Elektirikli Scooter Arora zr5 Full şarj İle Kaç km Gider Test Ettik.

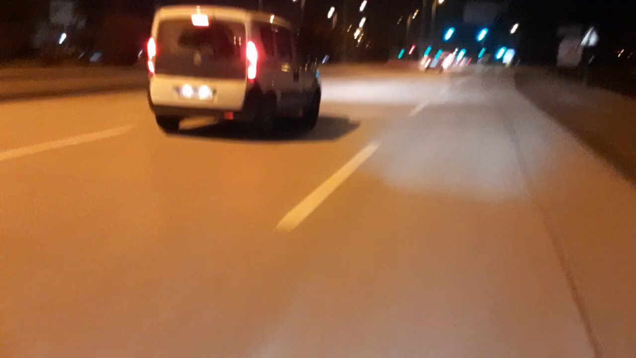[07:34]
Evet çok şükür arkadaşlar Yeni Şaban Özü Kavşağı'ndayım. Yani Çubuğa'yı girmiş buluruyoruz. Bu saatte sonra karadölüm yok derler ya. Elimle bile eteri eteri götürürüm yani.
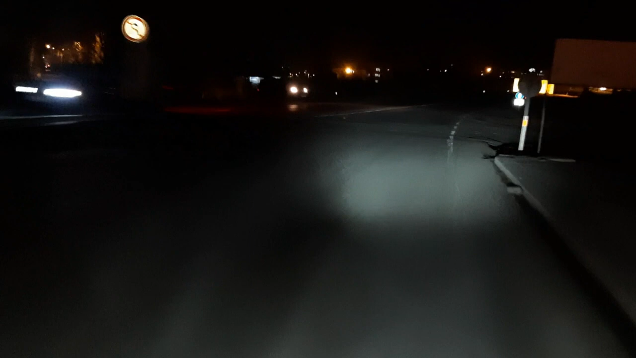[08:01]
Bu Akkuzurlu yani Burası Çankırı'ya çıkıyor bu yol. Çankırı'ya gidiyor. Ben de Çankırı yolundan Akkuzurlu yolundan döneceğim bakalım. Evet arkadaşlar şu an mahalleye girmiş bulunuyorum. Buradan 2 kilometre 3 kilometre bak alırım.